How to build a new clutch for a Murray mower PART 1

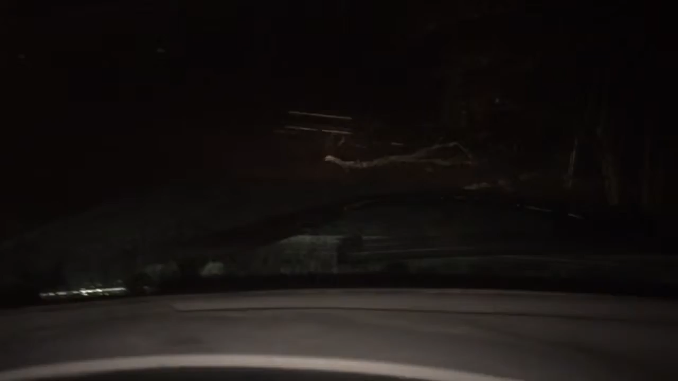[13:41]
can't go around because the tree crushed the barn and I can't go through this driveway because the tree